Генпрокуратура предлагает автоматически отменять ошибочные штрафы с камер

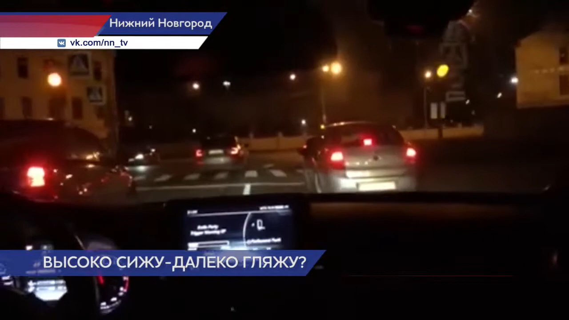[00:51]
Резкое и опасное вождение и газ на полную. Скорость в два раза выше допустимой на этом участке дороги. Такие нарушения фиксируются уже другой автоматикой – камерами фиксации нарушений. Таких в Москве 3094 штуки.